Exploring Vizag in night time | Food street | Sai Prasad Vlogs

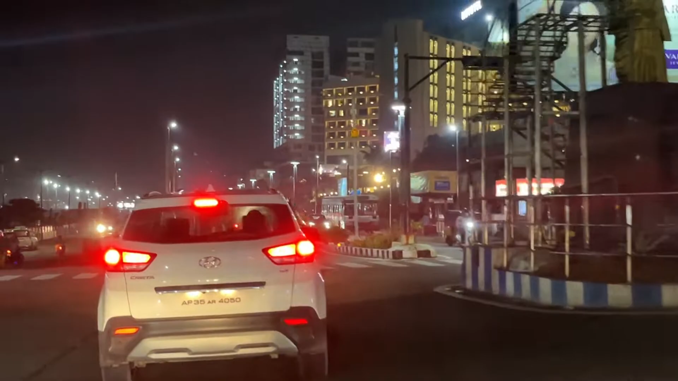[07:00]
చూస్తారు కదా ముందు అది నోవోటెల్ హోటల్ వన్ ఆఫ్ ది ప్రీమియం. స్టార్టింగే ఒక 5K నుండి ఉంటుంది అనుకుంటా పర్ డే రూమ్, మ్యాక్స్ ఒక 40,000 వరకు ఉంటుంది.
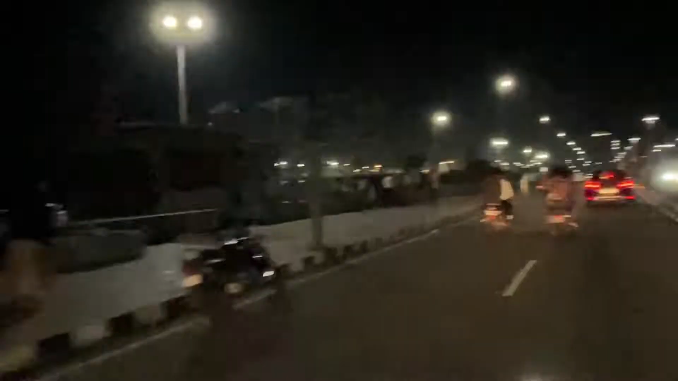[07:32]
ఇక్కడ కొంచెం వాటర్ ఇక్కడ వరకు వచ్చినాయి బ్రో, అంటే ఇక్కడ వ్యూ ఇంకా బాగుంటుంది మార్నింగ్ టైంలో బాగుంటుంది.